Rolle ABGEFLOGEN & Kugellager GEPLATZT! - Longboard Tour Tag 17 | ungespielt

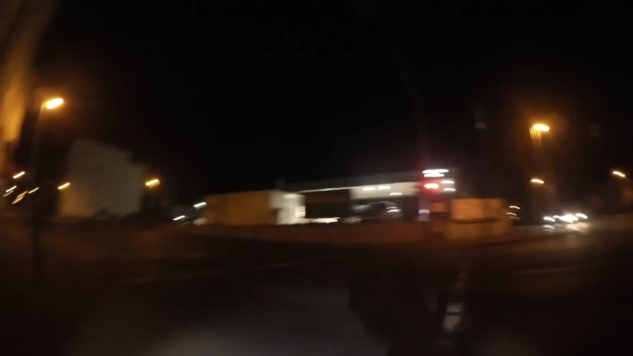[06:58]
Ich würde sagen, wir gehen jetzt zur Tankstelle da vorne und dann setzen wir es ins Helle und dann repariere ich das Board. Okay.